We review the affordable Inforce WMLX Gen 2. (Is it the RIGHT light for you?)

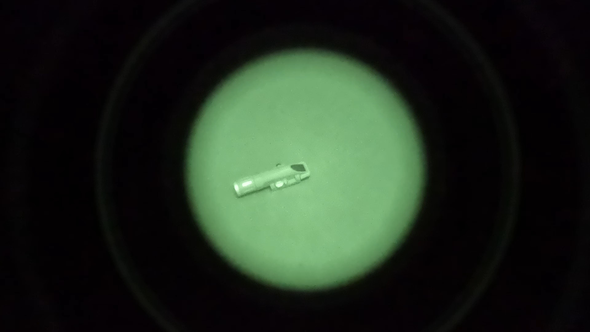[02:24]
So it actually performs pretty well under night vision. I was actually pretty surprised.
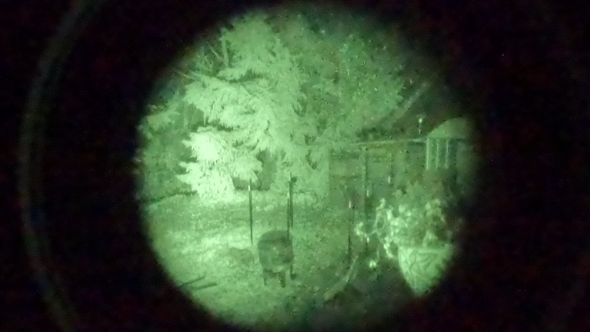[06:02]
so it's kind of the same story with the ir light the ir light intensity is is still pretty bright for what it is but because of the very large spill and flood effect of this particular head